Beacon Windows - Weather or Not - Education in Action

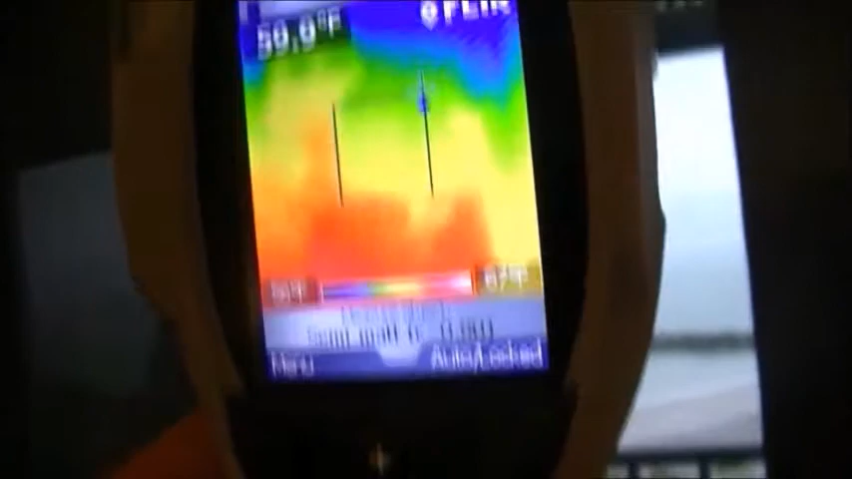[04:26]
is where the cool air is blowing through.
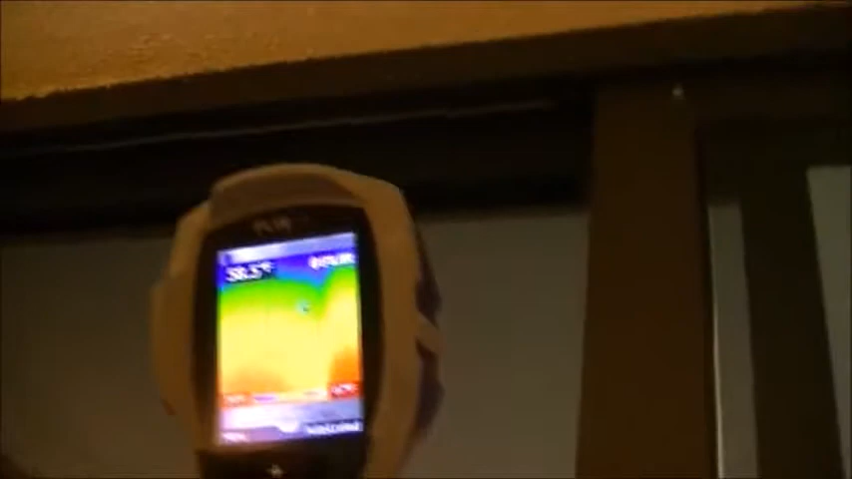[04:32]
And that means that's energy loss. So as we go along the seams, where it's bright blue, that's energy coming through, that's air coming through.
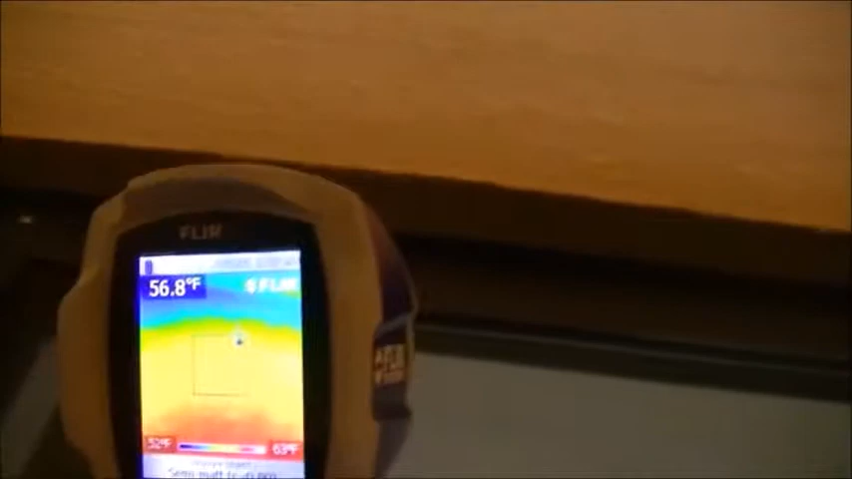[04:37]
On screen: spot 56.8°F
We just took a picture of it. There we go. That's a little tighter there.
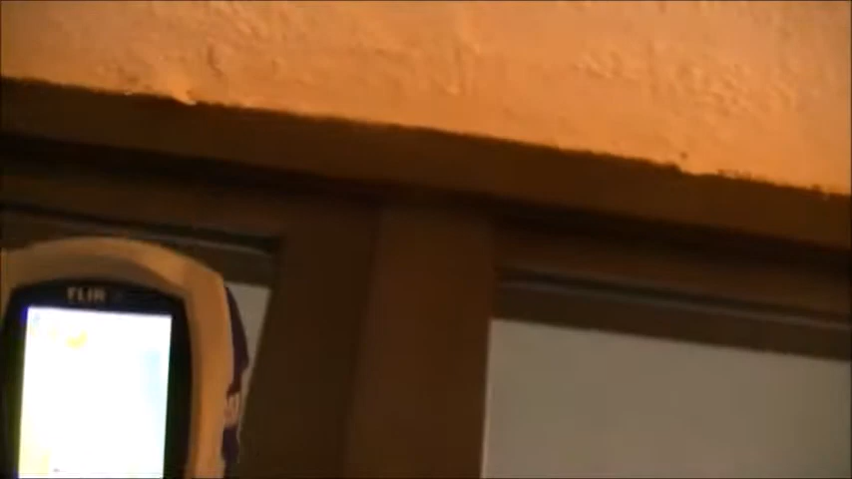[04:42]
But now we come back down the center. Oh, got a little too close to the camera.
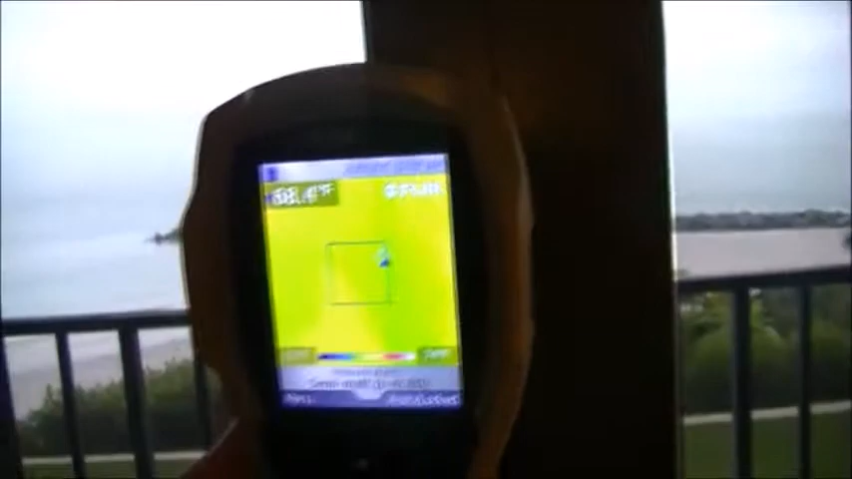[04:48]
These cameras are very sensitive to the distance and the temperatures.
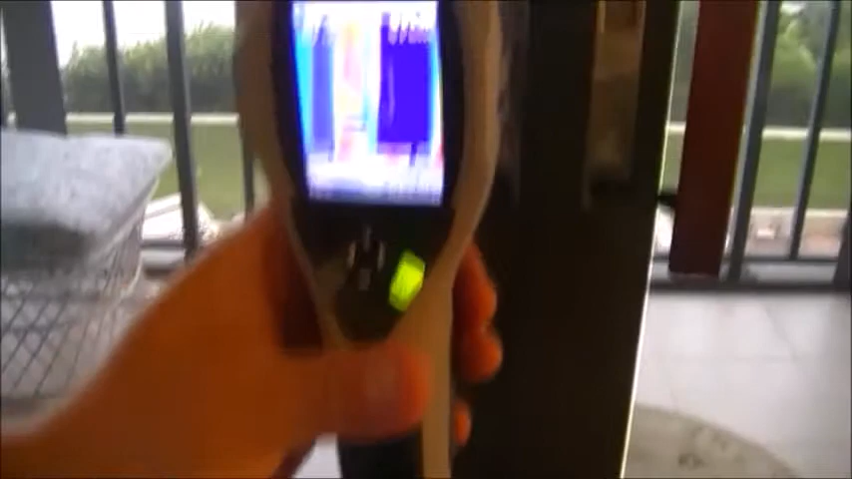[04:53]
You can see all the energy, switch it again, all the energy coming in through around the door handle.
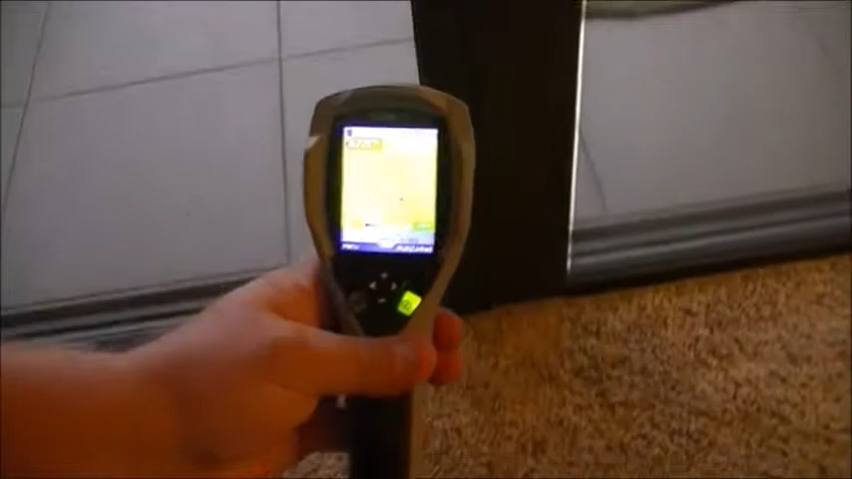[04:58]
And as we get back down to the bottom, see all the blue along the bottom, that's all energy loss.
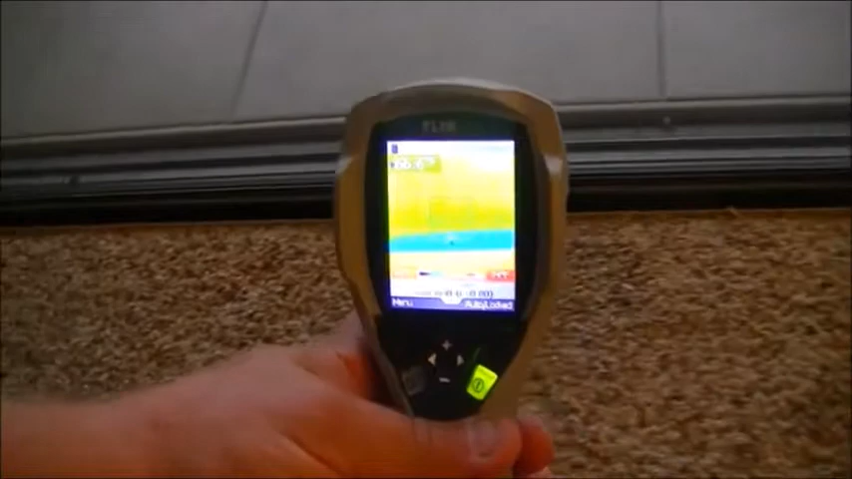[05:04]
That's all air infiltration coming in.